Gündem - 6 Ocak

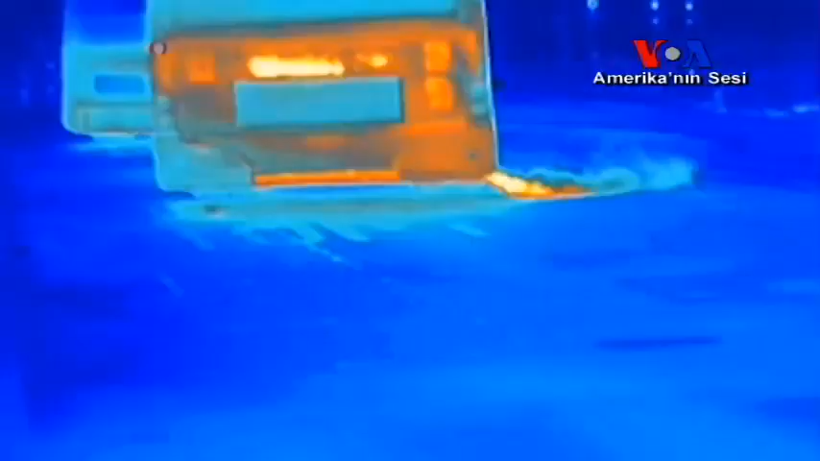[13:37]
Ancak kızıl ötesi kamerayla çekilen görüntüler, insan gözüyle görülemeyen kirliliği ortaya çıkarıyor.